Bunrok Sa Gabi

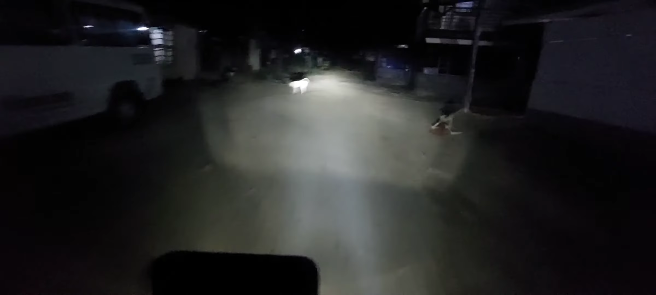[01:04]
Alright, dito na tayo. Mag-offroading tayo ng gabi dito sa border to ng San Roque, San Juan. I mean, San Roque Antipolo,
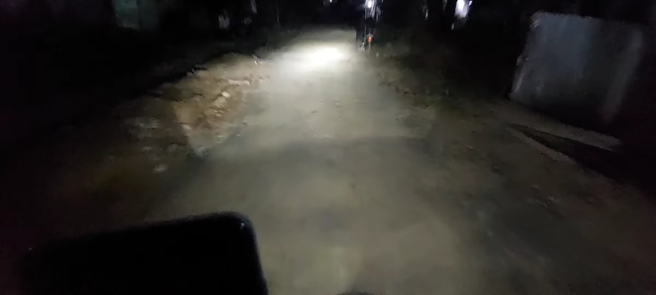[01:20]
San Juan Taytay, at San Isidro Angono.
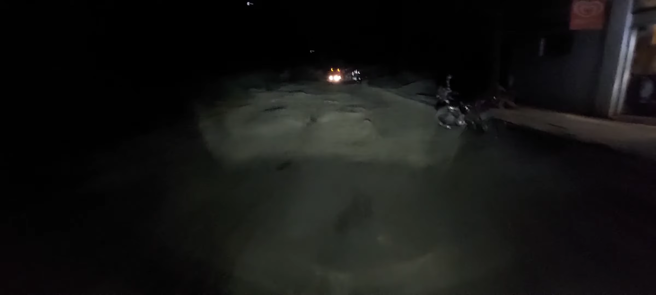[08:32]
Na ito na ang kalsada nawakas.
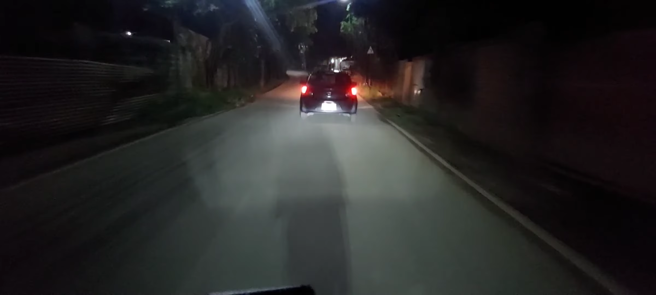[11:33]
namamatay yung ano niya. Namamatay yung tail light niya sa ano. Sa kaliwa pagkapumutray nila.
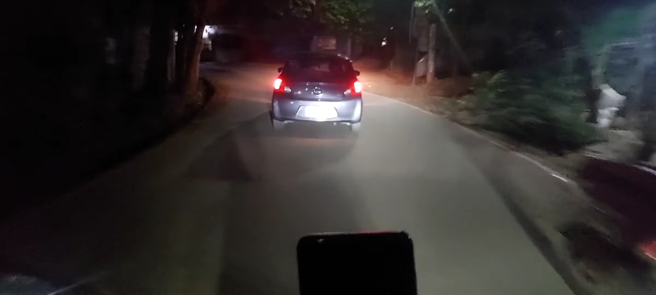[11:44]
Grounded. Grounded.
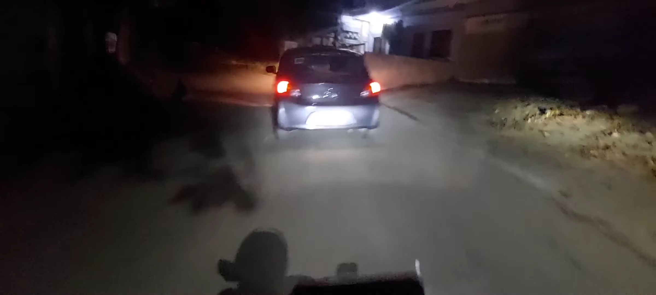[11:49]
Yung sino ka man ADH6699 kung mapapanood mo man itong aking motor.
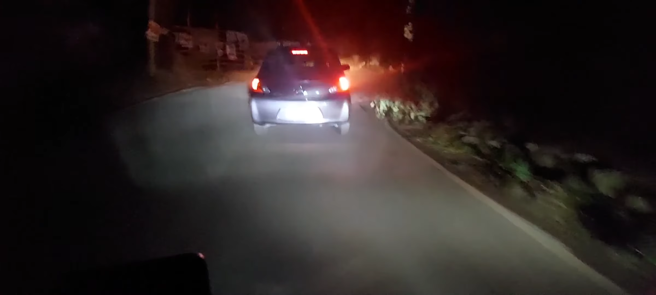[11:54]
Sana malaman mo. Nag-grounded ang wiring mo.